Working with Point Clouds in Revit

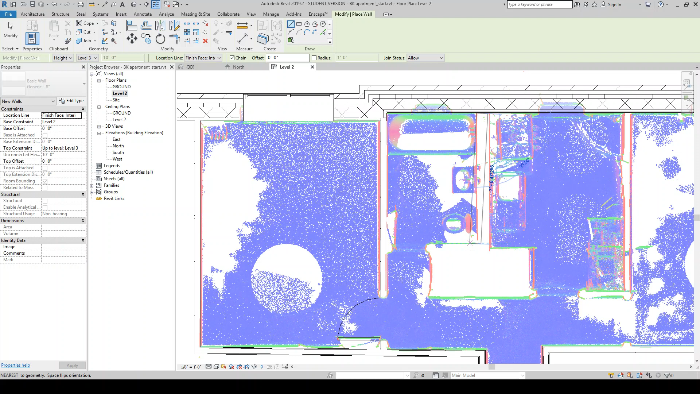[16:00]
So I'm just going to model that as like a thicker wall, just for the sake of speed. And then I'll come back, and now I can place that toilet on the wall.
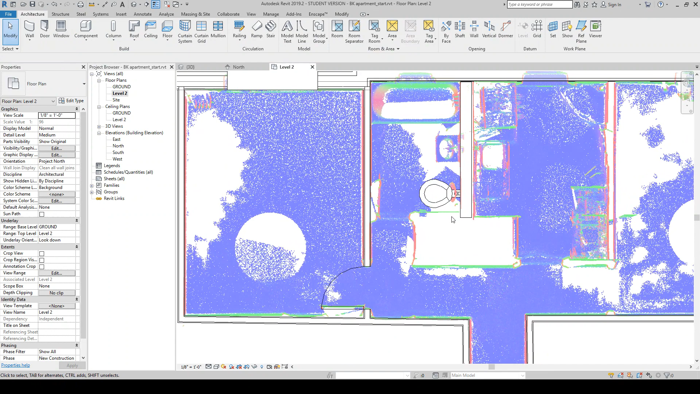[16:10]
So as you go, you know, the idea is you're kind of constantly using the point cloud to align things. And the nice thing about this is we kind of completely skip this step of having to do any sort of 2D drafting of the existing plans or anything like that. In particular, if you don't, you know, if you have a case where you don't have them.
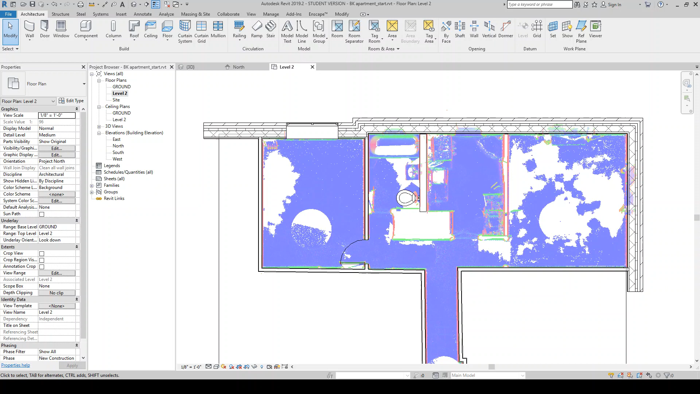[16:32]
And essentially, if we were to continue on, we'd get to something like this,
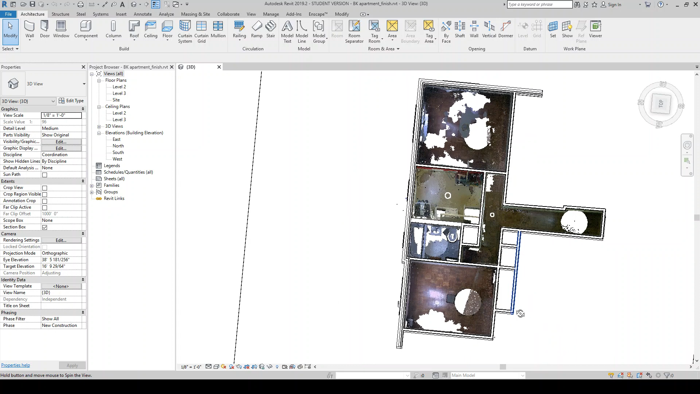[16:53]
There are some areas here where I knew there are closets that I just kind of knew the dimensions of and had written them down, rather than try to get a scan inside each of these little closets. So it's not super critical in this case.